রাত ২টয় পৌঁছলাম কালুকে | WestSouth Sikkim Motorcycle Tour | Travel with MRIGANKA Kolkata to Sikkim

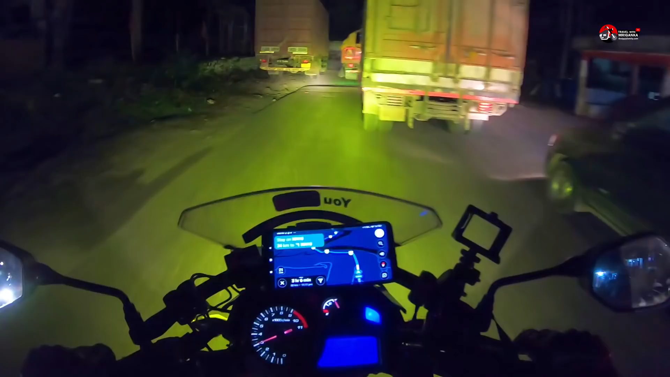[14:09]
जैम तो थाकेई यह जैम तो कोखन क्लियर हावे भाई एक शुजवादा सामने क्लियर हावे ट्राफिक कॉम एमुर्थ आमी सामने चले
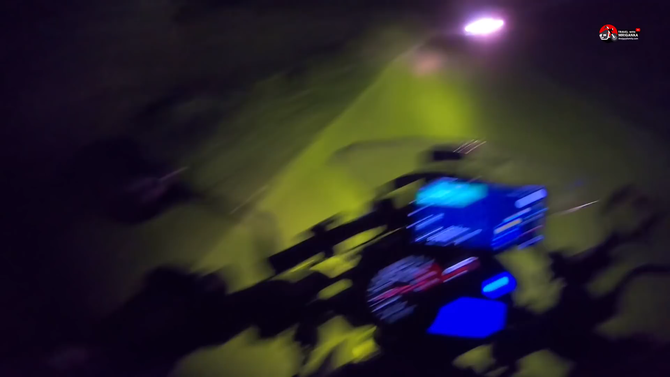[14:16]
देश्ची सुजवादा होटले स्टे कॉम्निकेट कोच चे बोलें
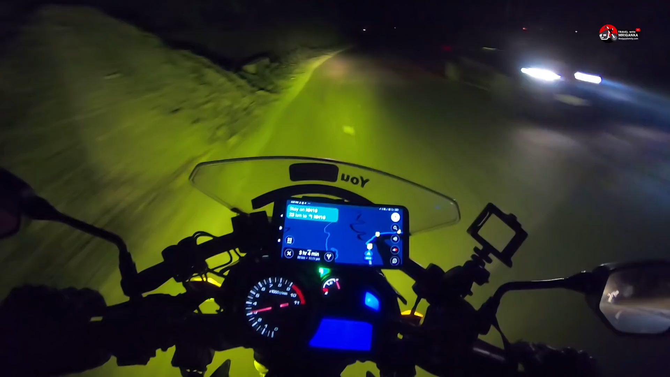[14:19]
आमादे राथ हबे एस पर गूगल देखाच्चे एगरोटा एगरोटा एगरोटा पोने वरोटा वाजवे हमें एक बड़ गैंग टॉक गे छिलम और एक राते प्राय दौस्टास सो हैं शेयोवी को तरह डेफिनेटली काजे लागा होगा जीए
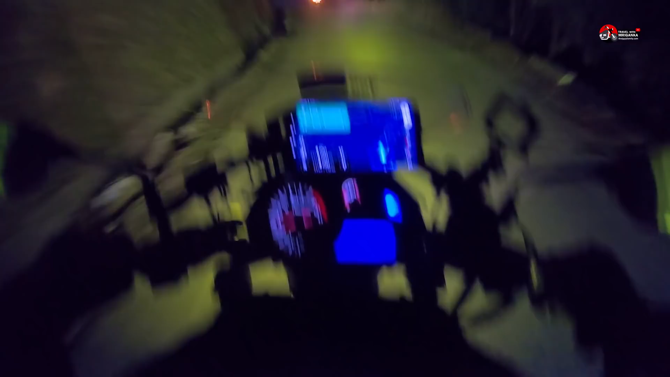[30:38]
कालुकास त्याद 3.9 किलोमेटर भाकी आचे अर्याखन गोरी देवाजे रात्तिर एक्टा उनो तिरिष उफ